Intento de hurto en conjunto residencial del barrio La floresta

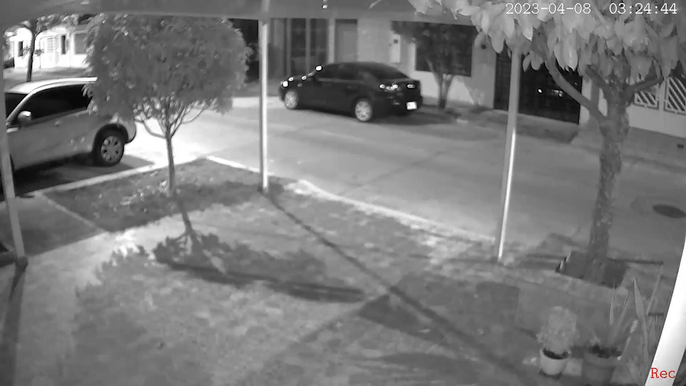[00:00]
En cámaras de seguridad se evidencia intento de hurto que se presentó en las casas exteriores del conjunto residencial Villas de Navarra en el barrio La Floresta.
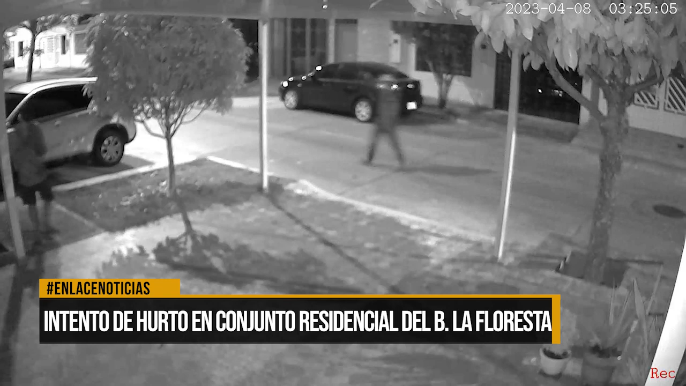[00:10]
En las imágenes se observa cómo cuatro hombres merodean la zona y al ver la calle sola llegan hasta las viviendas del sector
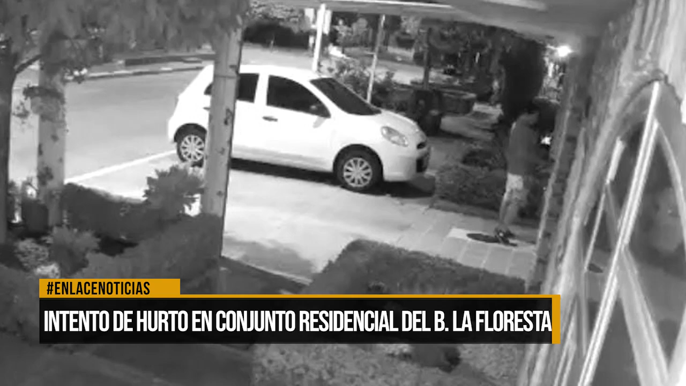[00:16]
e intentan forzar las puertas de cuatro de esas casas aprovechando la ausencia de sus habitantes.